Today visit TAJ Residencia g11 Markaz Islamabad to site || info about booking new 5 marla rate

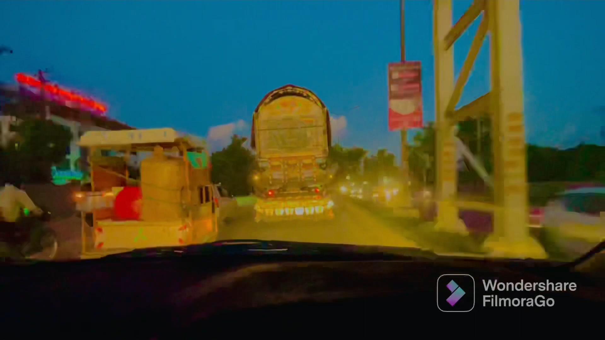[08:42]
یہ روڈ جو آپ کو نظر آ رہا ہے اس کے اوپر بھی اسی طریقے انڈر پاسز اس کے اوپر بھی بنیں گے کیونکہ کام وہاں سے لگا ہوا ہے اور اس طرف موو کر رہا ہے تو یہ انڈر پاسز بنیں گے اس کے
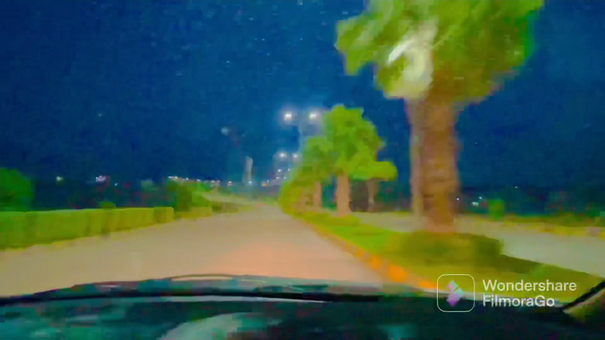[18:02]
بڑی زبردست سوسائیٹی ہے رہنے کے قابل ہے اور یہاں پہ تمام سہولیات آپ کو مجسر ہوگی آپ سیم لائک سیکٹر میں ہی رہ رہے ہیں آپ یہ سمجھے کہ آپ آئی چودہ میں ہی رہ رہے ہیں جس طرح کی انکسٹرنڈر ہے جس طرح کی چیزیں ہیں جس طرح کا یہ بنے گا تو اس کے اندر فارموسز وغیرہ ان لوگوں نے بنا دی ہیں وہ بنے ہوئے ہیں لوگ وہاں پہ رہ بھی رہے ہیں کنسٹرکشن بھی سٹارٹ ہے
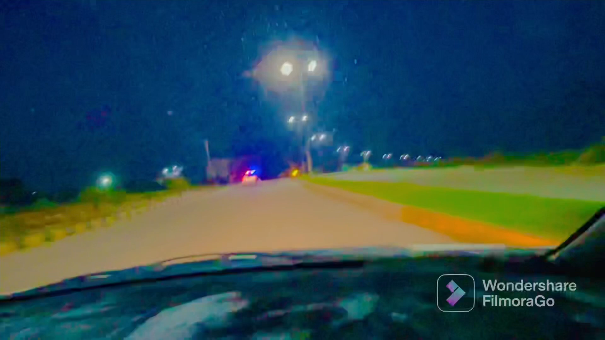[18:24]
اور یہ اس کی سیدھا اب جو ہے اس بین کے اوپر ہی اب جا رہے ہیں تو زبردست قسم کی جو ہے ان کی سرسز ہیں میرے لیفٹ سائیڈ کے اوپر بھی آپ کو نظر آئے گا کہ وہاں پہ ان کی جو ہے وہ مسجد وغیرہ اور یہاں پہ یہ پلازہ آپ کو نظر آ رہا ہے جس کے اوپر اس وقت سرسز ہیں
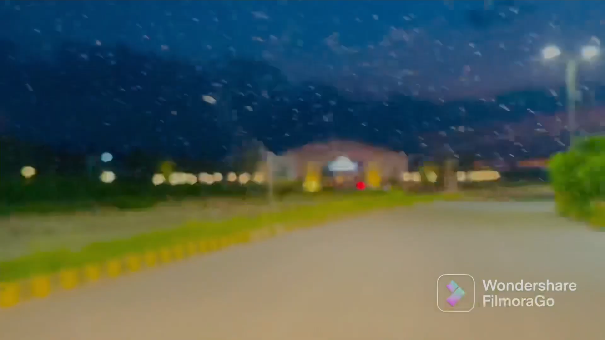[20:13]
ٹھیک ہے ڈیل تو لازمی بات ہے باہر سے ملتی ہے یہاں پہ ان کا جو ہے ٹرانسفر آفس بھی یہی ہے یہاں سے ٹرانسفر چیزیں ہوتی ہیں
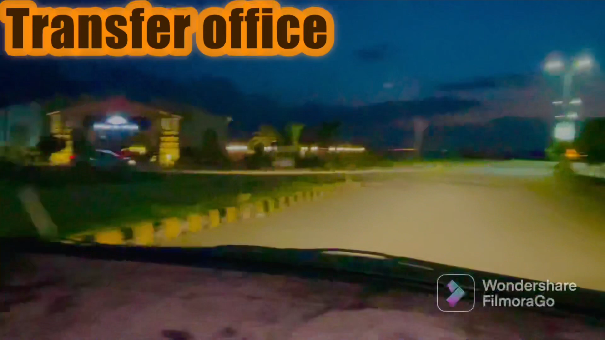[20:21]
اور یہ دیکھ سکتے ہیں یہاں سے ٹرانسفر بھی ہوں گی اور ساتھ ساتھ یہاں پہ پوری اس
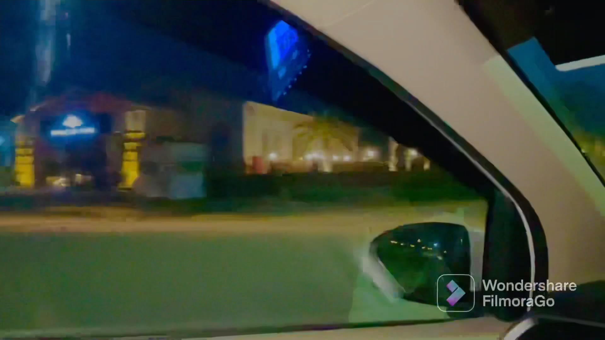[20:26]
کی جو سٹیٹجی ہے وہ یہاں پہ پڑی ہوئی ہے آپ اس کے یہ دیکھیں انٹرنیشنل ائرپورٹ آپ کے سامنے